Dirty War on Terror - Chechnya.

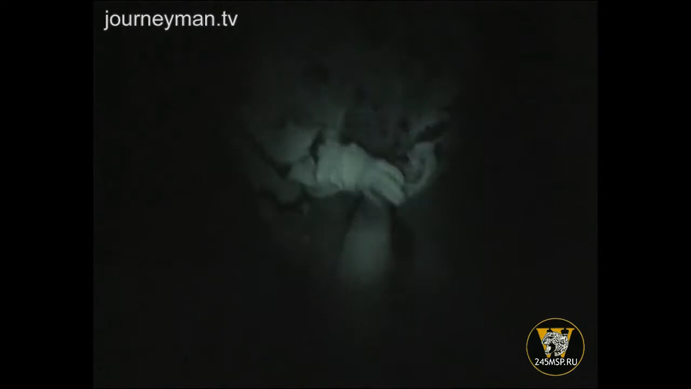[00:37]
As the bomb is placed, another irony is revealed. It's made of a huge artillery shell, bought for just $30 from the Russians themselves.
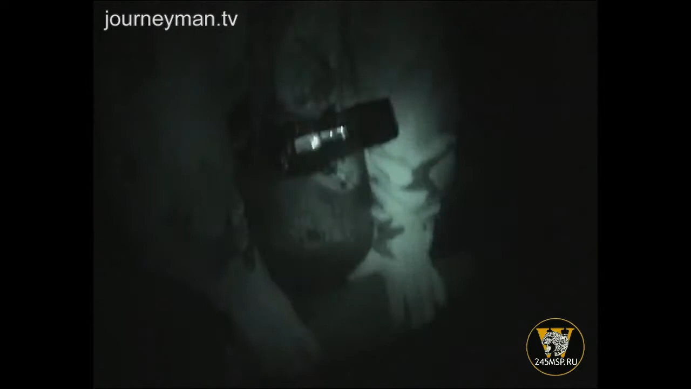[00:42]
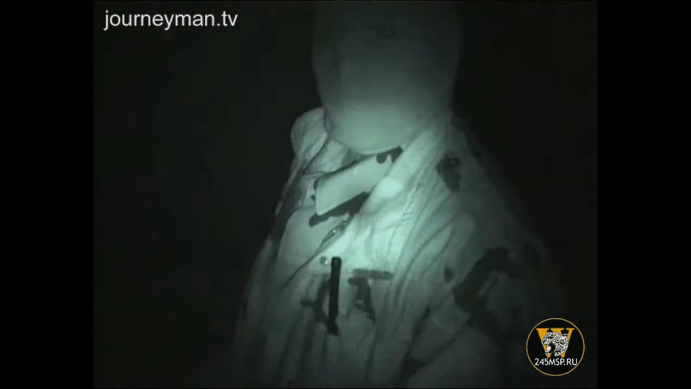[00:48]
It's a Russian projectile, meant for the Russians. Is it for a tank or an armoured personnel carrier?
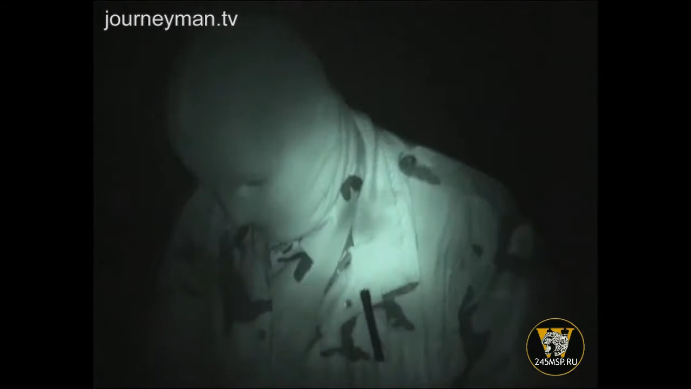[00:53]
It's for an armoured personnel carrier.
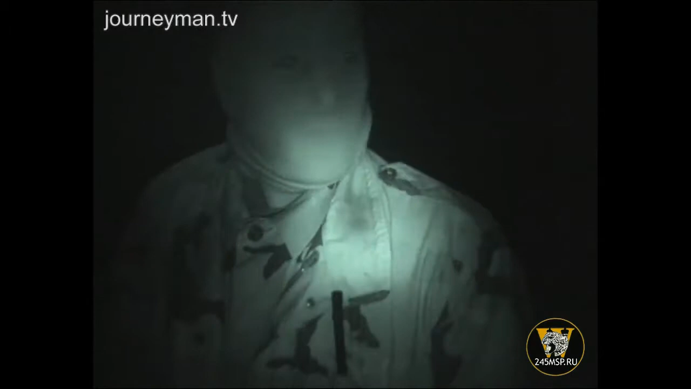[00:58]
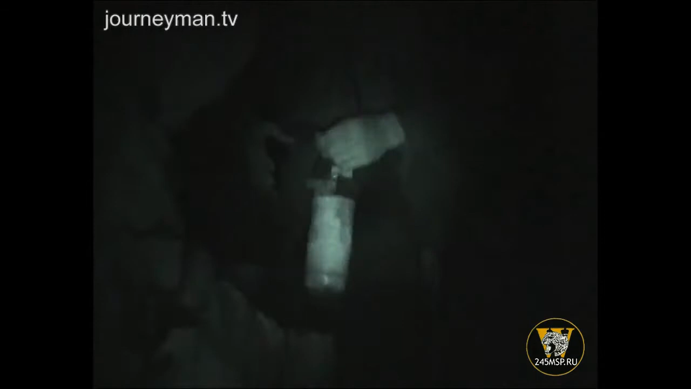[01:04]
A homemade remote-controlled detonator is buried in place.